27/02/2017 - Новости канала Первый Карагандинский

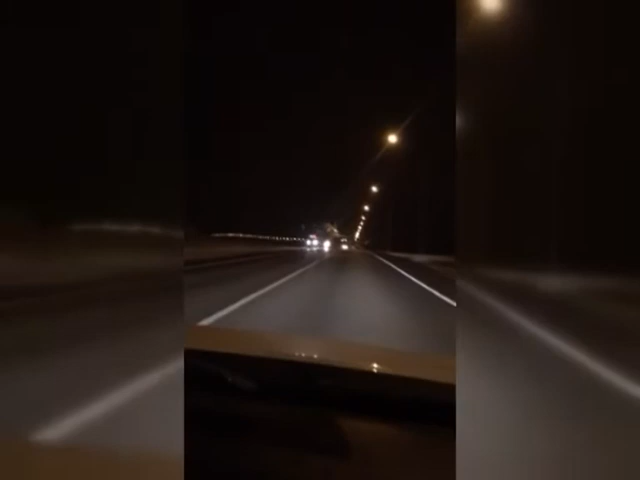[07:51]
Ролик снят в темное время суток. Из-за этого не удается разглядеть модели воздушного судна. Однако видно, что это большой самолет, по всей вероятности пассажирский.